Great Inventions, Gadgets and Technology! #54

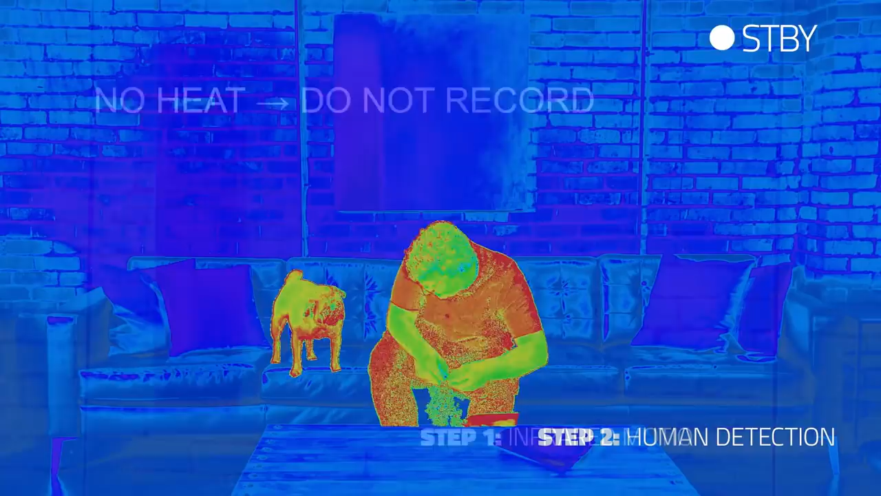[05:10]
Step two, it detects human body shapes in various positions.